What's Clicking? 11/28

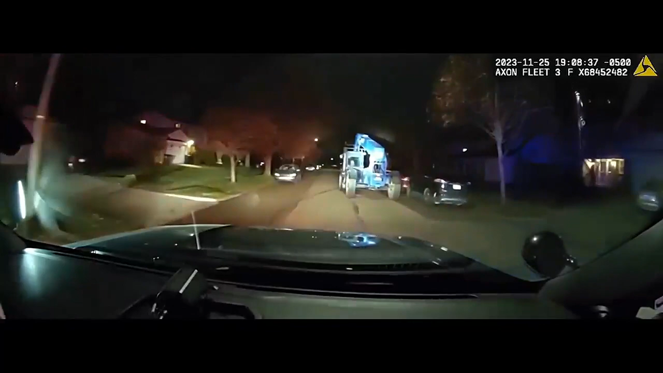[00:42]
The boy leaves city limits and eventually stops driving. He was arrested and put in a juvenile detention center. Thankfully, no one was hurt in the pursuit. Now this is quite the sight.